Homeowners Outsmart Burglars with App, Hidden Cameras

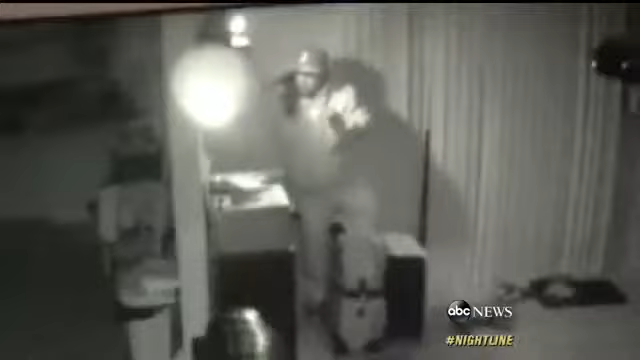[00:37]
First thing, he spots a surveillance camera and turns it away.
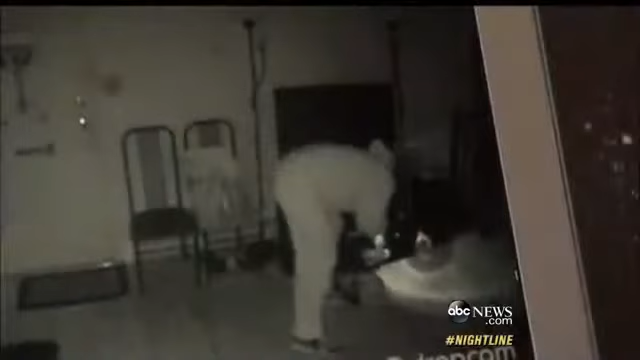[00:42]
Now, thinking he's in the clear, he moves on to the rest of the room, looking for valuable goods to lift.
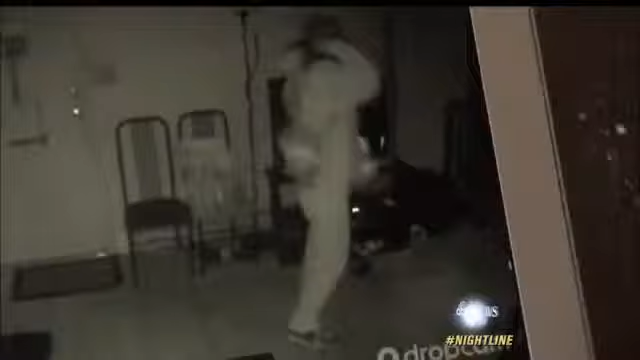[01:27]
he was able to tap into one of the camera's loudspeakers.